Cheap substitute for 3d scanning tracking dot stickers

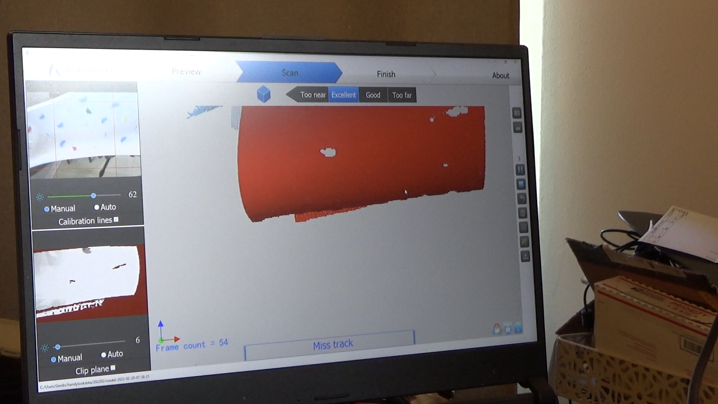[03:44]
There it goes. Okay. So, you can see it is scanning.
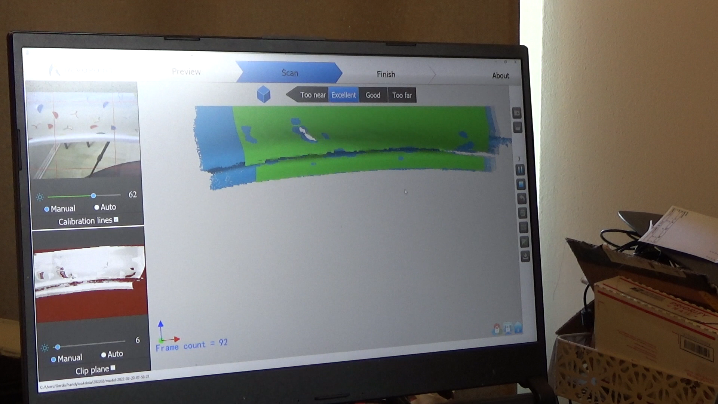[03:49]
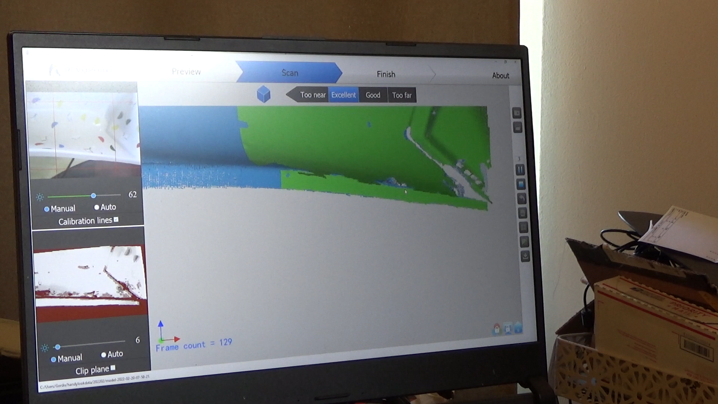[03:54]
And it's picking up all the angles real nice.
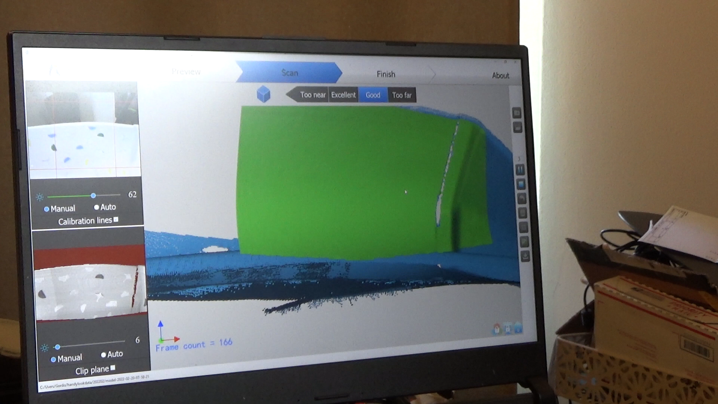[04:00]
And, going pretty quick. I'm not even the best distance here.
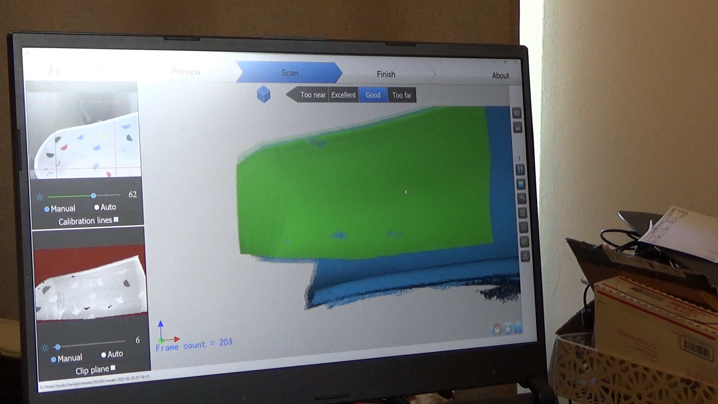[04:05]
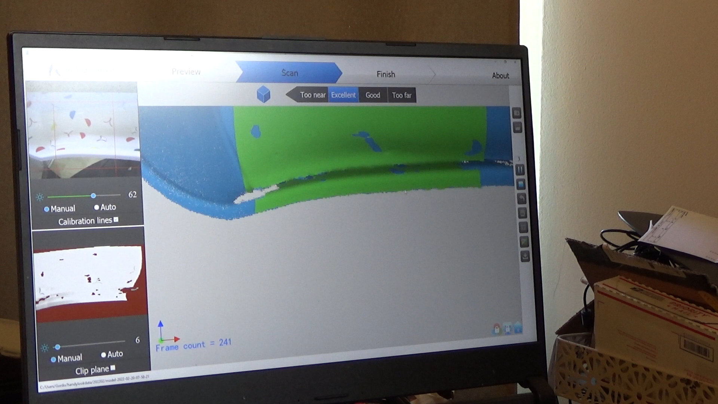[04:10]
And, I'm going a little fast, but you get the point here. Camera room is getting bumped on my cat.
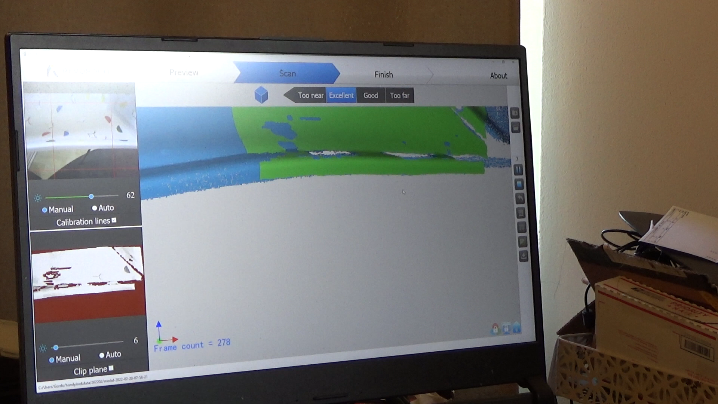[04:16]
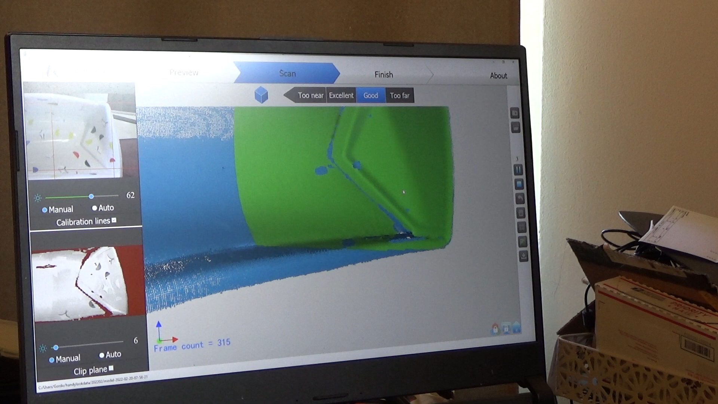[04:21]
And, we'll call it there. And, I'll hit. There we go.
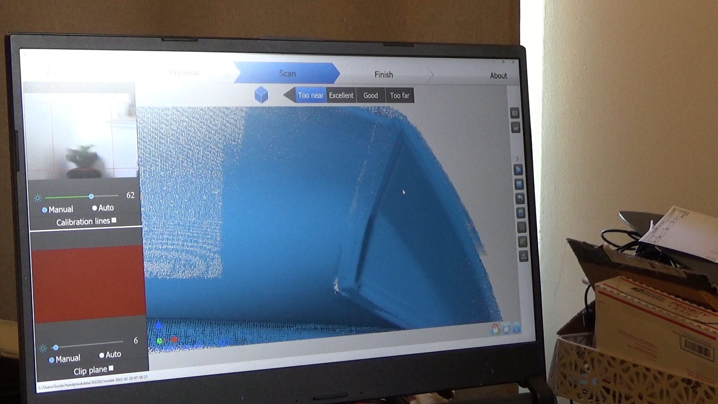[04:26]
So, this is what we've got right now. My little scrolly wheel is fighting me.
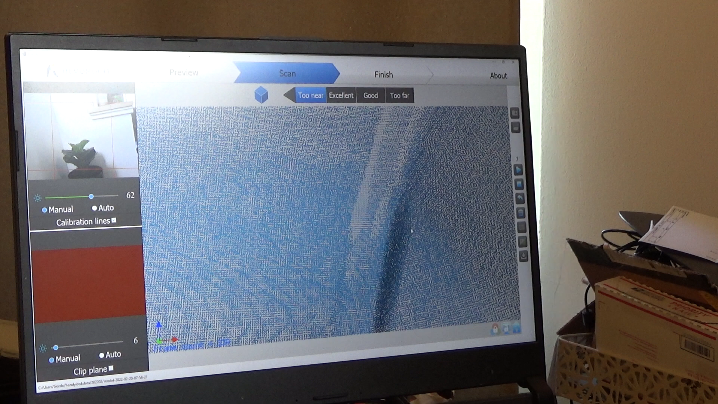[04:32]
This is perfect. Not embarrassing at all. Let's put the scanner down here.